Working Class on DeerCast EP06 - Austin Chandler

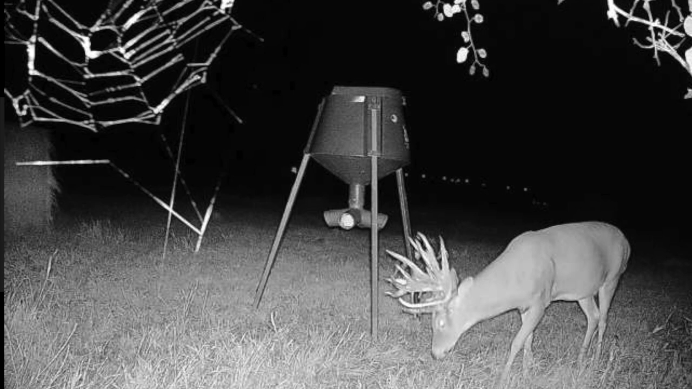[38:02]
popped up was that big giant i mean just right away and i just kind of almost lost my mind i said no this can't be real right right yeah you don't expect to see something like that on your trail cam no no not at all and then you know last year i killed a 207 inch non-dipical which actually kind of looks the same like it does it's got that triple